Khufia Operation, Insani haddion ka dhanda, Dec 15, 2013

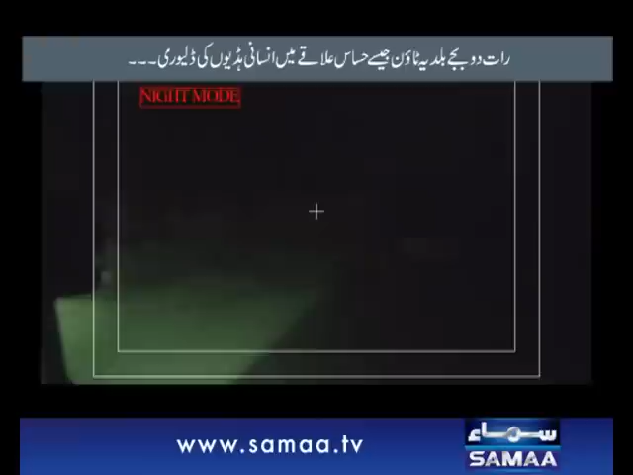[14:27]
اس اندھیری جگہ پر ہمارے کیمرے کا نائٹ ویجن ہی ساری کاروبار
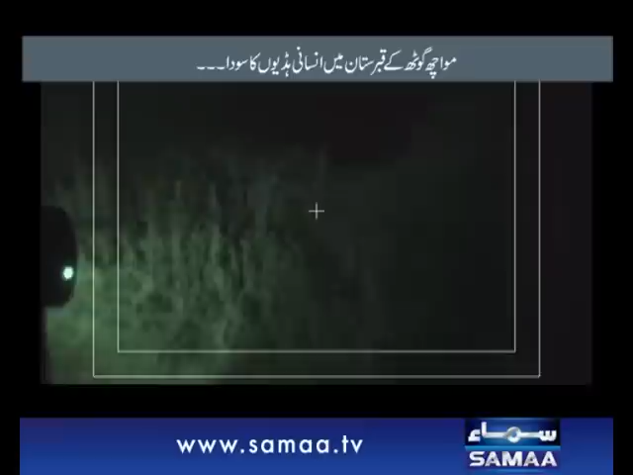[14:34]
کو دیکھ سکتا ہے دوسری صورت میں کوئی روشنی ہماری ٹیم کے لیے جان لیوہ خطرہ
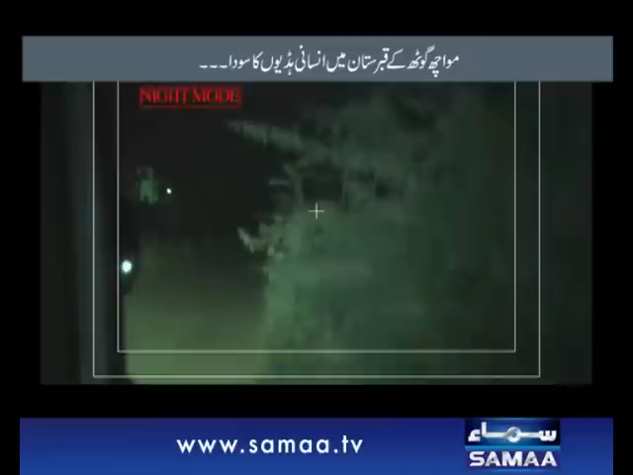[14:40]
ثابت ہو سکتی تھی کیونکہ کبرستان کے اس حصے میں گینگ
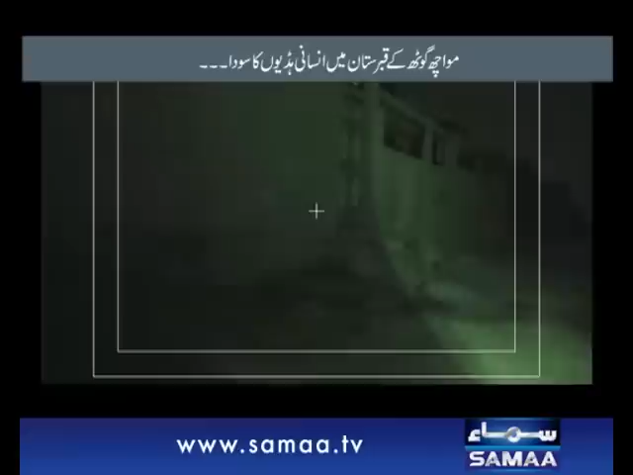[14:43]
وار کے خطرناک اور پیرہم دہشتگرد بھی موجود ہو سکتے تھے
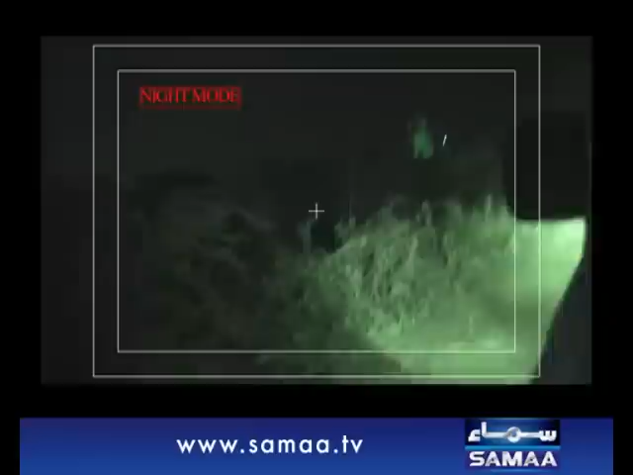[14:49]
ہم اس قبرستان کے بلکل پاس پہنچ چکے ہیں وہ سامنے جس کی دیوار نظر آ رہی ہے اس قبرستان کی
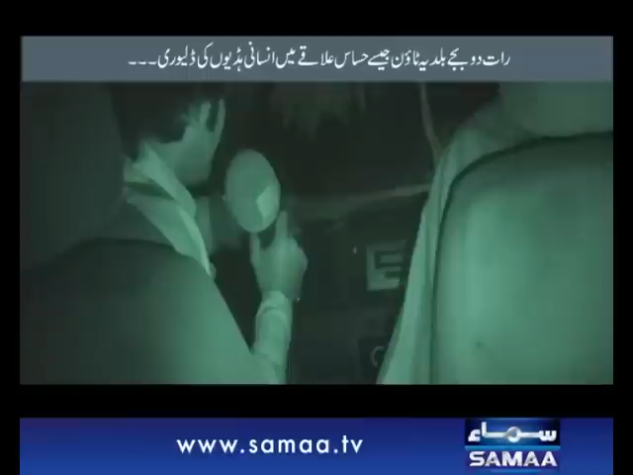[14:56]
مارچ اوٹ کے قبرستان ہے اب ہم کرتے ہیں کال اس بندے
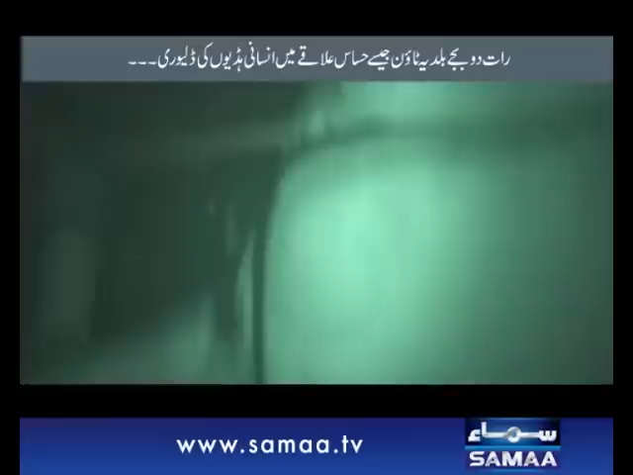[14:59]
کو دوبارہ جس سے ہم جو ہماری خلید و خروق چل رہی ہے کرو کال اسے کرو
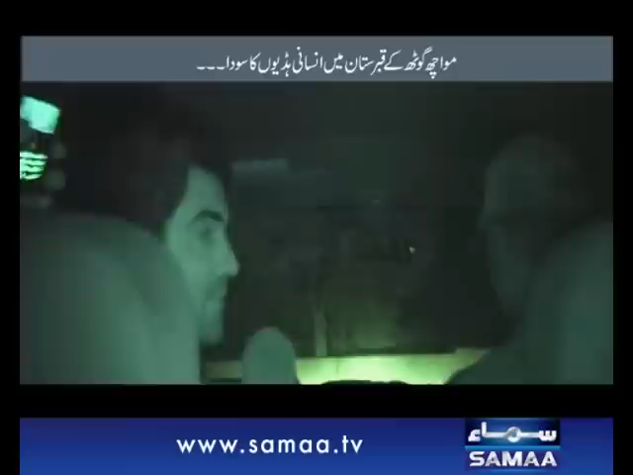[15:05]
خطرناک اندھیرہ ہے یہاں پہ دور دور تک کچھ نظر نہیں آ رہا ایک تو رات کی ویجز کو پسی شاید لائٹ بھی نہیں ہے پروی علاقے میں
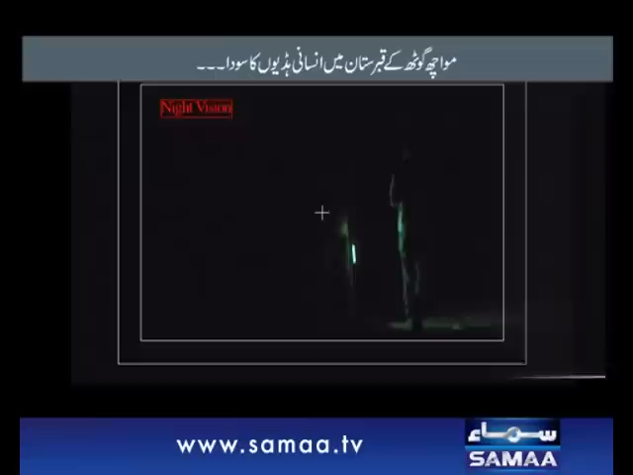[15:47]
جو یہ ہڈیاں بیچ رہا ہے اس نے بلائے ان کو گیٹ پہ ابھی تک نظر آ رہے ہیں مجھے کافی دور جانے کے باوجود بھی
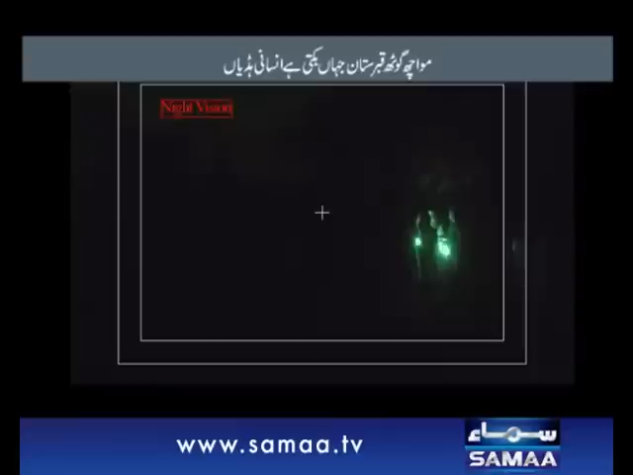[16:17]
قبرستان کے دروازے پر دلیپ نامی شخص اپنے ایک اور ساتھی کے ساتھ پہنچ گیا چیزیں نکال لیے آپ نے ہاں نکال
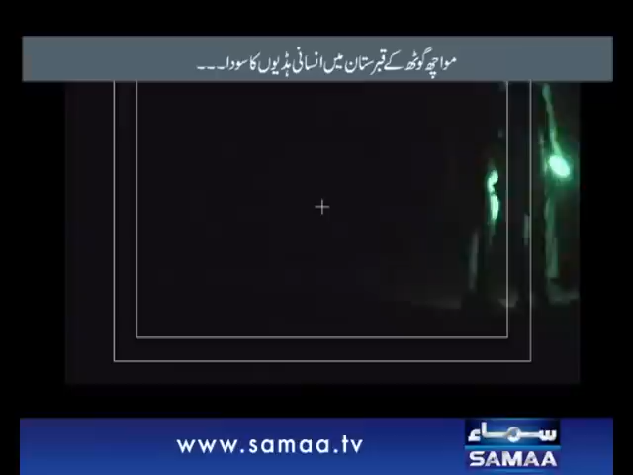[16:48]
اس وقت قبرستان کے اندر جانا مناسب نہیں تھا
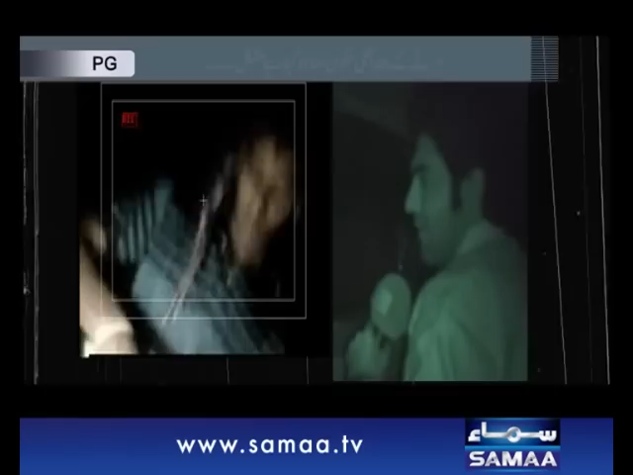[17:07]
بہرحال اب کچھ نہیں ہو سکتا تھا ٹیم اندر گئی رات کے دو بجے قبرستان میں پر اسرار آوازیں بھی آ رہے ہیں
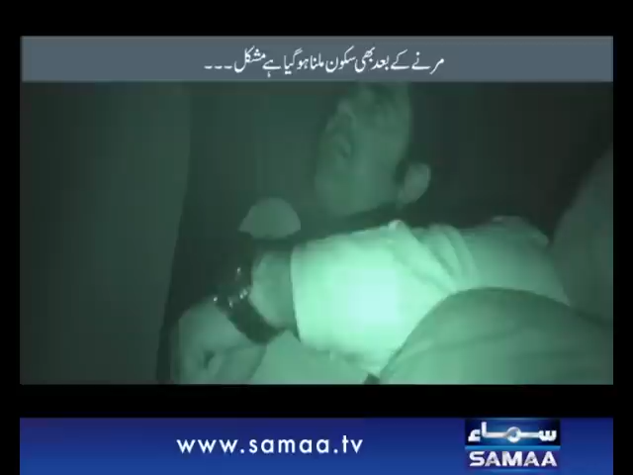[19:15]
دوسری طرف پر اثرار آوازوں کا سلسلہ بھی جاری تھا شاید اسی وجہ سے وہ شخص گاڑی کے قریب نہیں ہیں
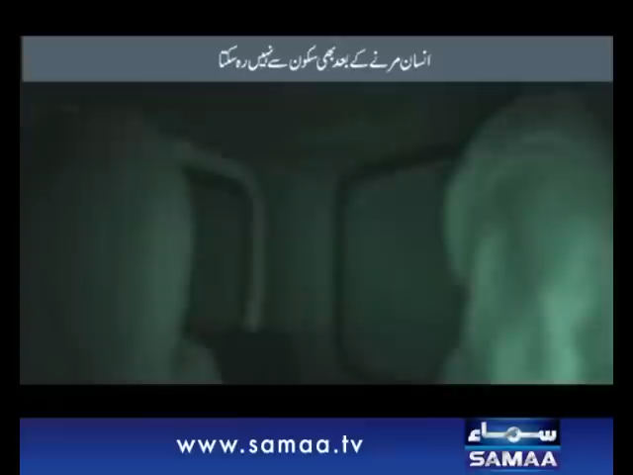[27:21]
گاڑی تیزی سے کسی محفوظ چگاہ کی طرف روانہ تھی اس دوران بلدیا کے علاقے میں موجود ہمارے ایک اور خفیہ مخبر سے رابطہ ہوا